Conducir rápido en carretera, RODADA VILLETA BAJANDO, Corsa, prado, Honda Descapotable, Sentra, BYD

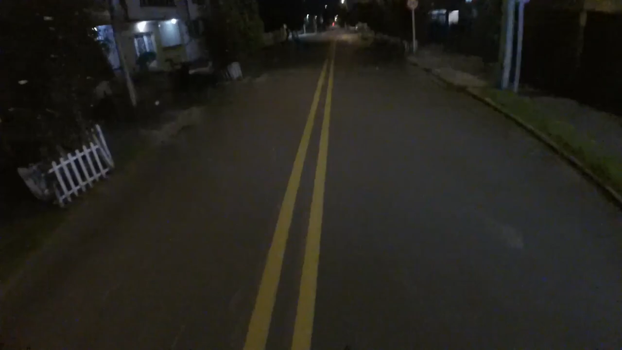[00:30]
de sus casas a las 5 4 la mañana hace mucho mucho mucho frío pues aquí en bogotá bueno aquí me disculparán la contravía pero es que si uno va agarrado por la ciclo ruta por
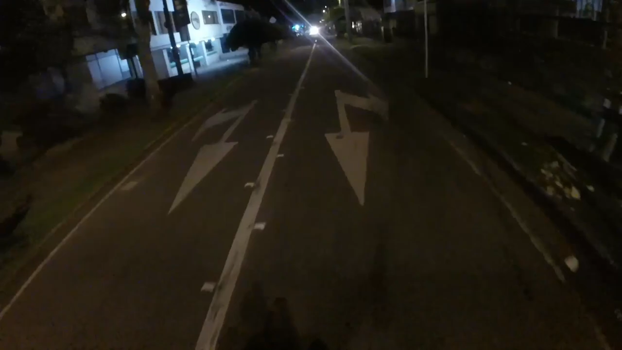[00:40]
la ciclo ruta no nada esta hora es muy muy muy peligroso así que nada pues toca
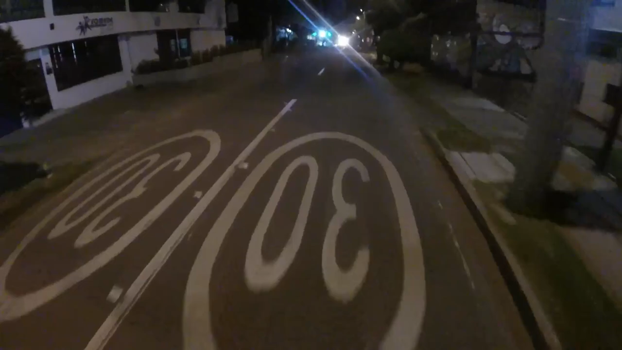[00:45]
sorprender un poco a los a los ladrones y pues así sea un ratico en contravía hacerle
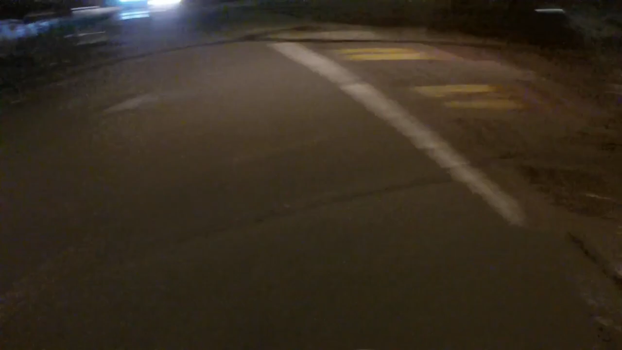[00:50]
porque si no es muy peligroso bueno aquí habíamos ya ha pasado el cae otra cosa buena esta calzada es que tiene un cae pero bueno ahí pasa una moto y de hecho si yo cuando pasé se volvieron entonces bueno ahí le empecé a por ahí yo empecé a sospechar casi me roban empezamos a sospechar mire para atrás y si efectivamente